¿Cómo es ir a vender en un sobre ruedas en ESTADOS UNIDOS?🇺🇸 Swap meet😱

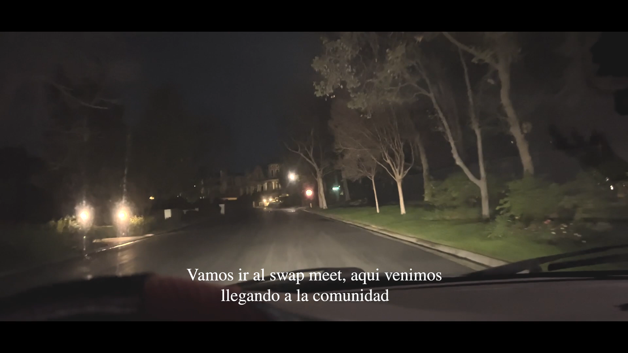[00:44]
Vamos a ir al Suami Aquí venimos llegando a la comunidad Nos viene por la Venn Que ya está bien cargadita
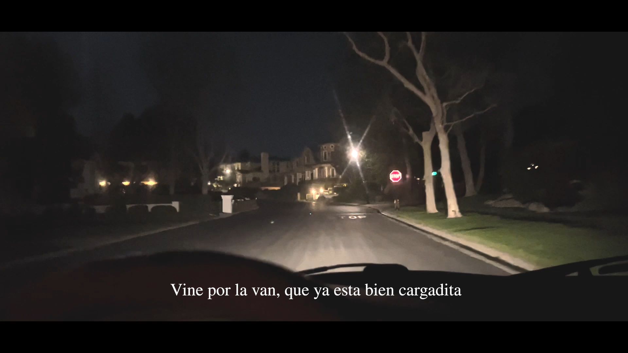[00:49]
La cargamos ayer Este, que fue sábado Bueno,
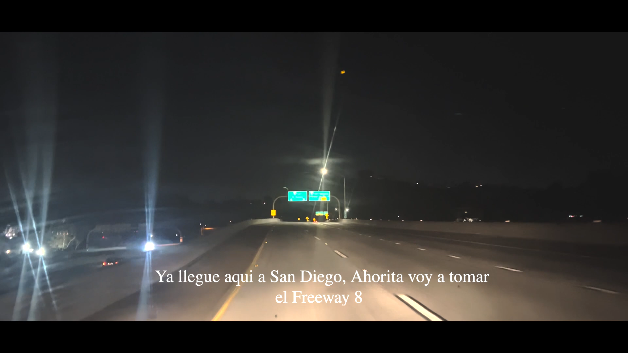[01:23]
Ahora llegué aquí a San Diego Ahorita que voy a tomar el Freeway 8
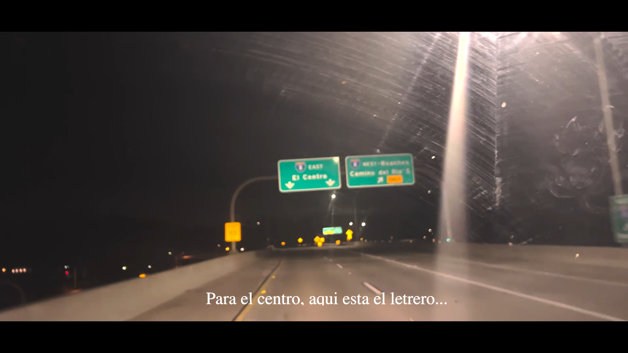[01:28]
Para el centro Aquí está el letrero Y creo que estoy a unos diez minutos ya Son las...
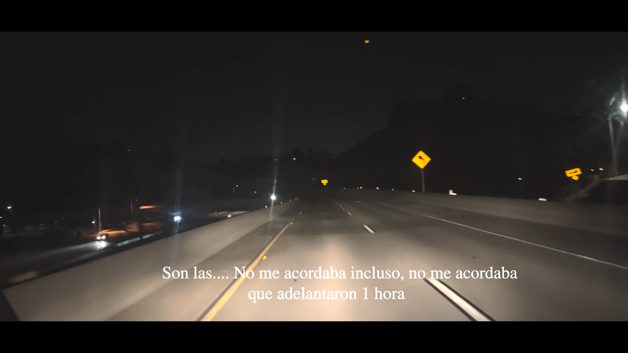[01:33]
no me acordaba incluso No me acordaba que adelantaron una hora Para mis cálculos era llegar a las tres Cuando miré aquí a las cuatro Dije, ay...